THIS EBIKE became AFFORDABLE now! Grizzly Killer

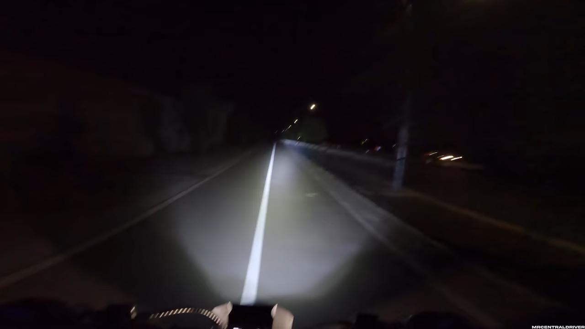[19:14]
between the lights so you guys can see because we didn't do this last time so i apologize all right so check this out so the headlight straight i can tell it's slightly off the way this adjust is with thumb screws so if i just take that thumb screw just kind of move it a little bit that looks that looks a little bit more in the middle yeah i'd say that's a little bit more in the middle but that actually looks way way off though so i don't want it to look like super crooked
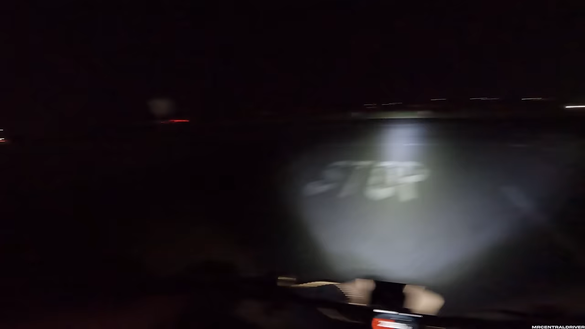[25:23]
it what is that oh it is a train that scared the heck out of me okay all right whoa